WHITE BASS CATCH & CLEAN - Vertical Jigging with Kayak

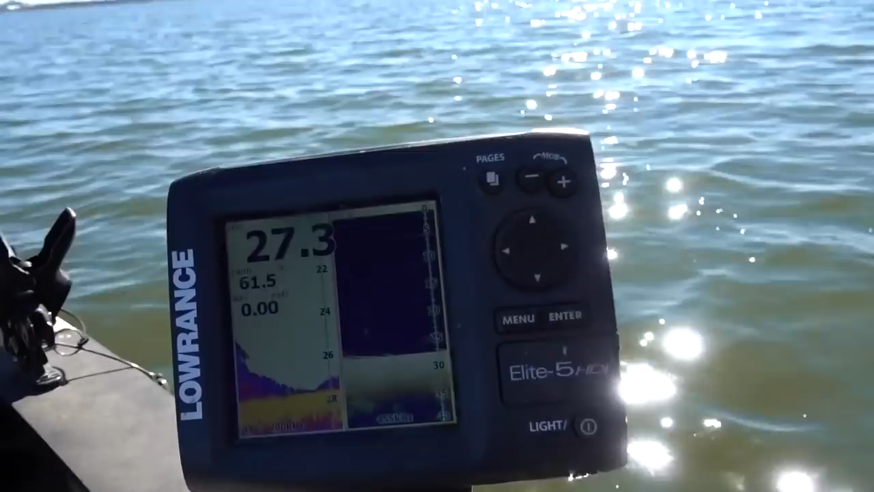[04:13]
But they'll come up and they'll grab shad pretty far up there.
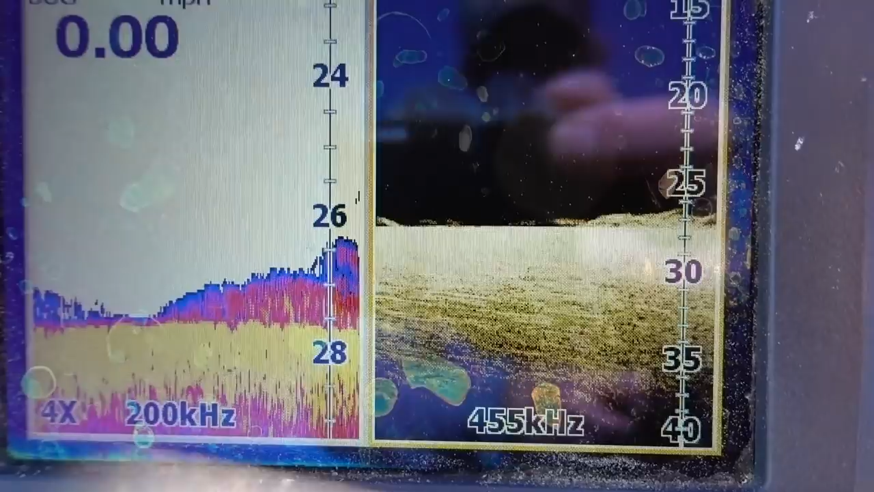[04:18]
Just wherever they are. Oh, there he is. Got it. Oh, he's a keeper though. He's a keeper.
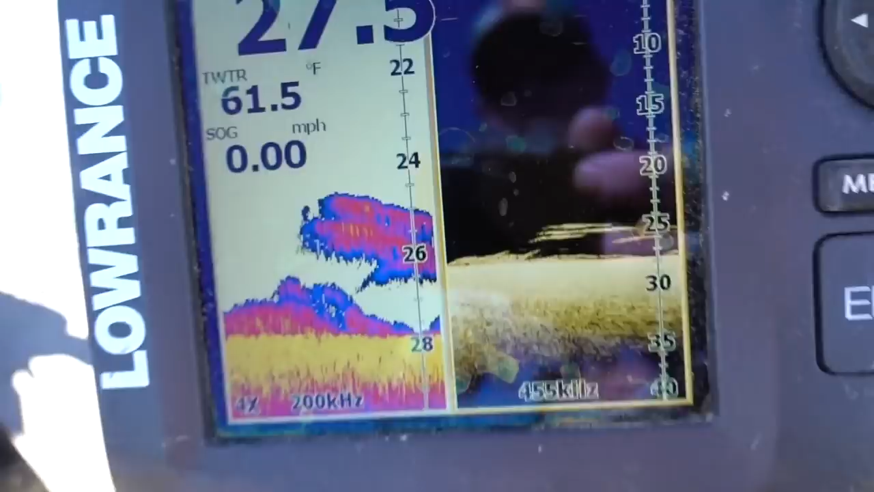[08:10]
On screen: water 61.5°F, speed 0.00 mph
There's a little bit of wind here, but super manageable. It's all good. I just blew off the spot just a hair, and they were just stacked.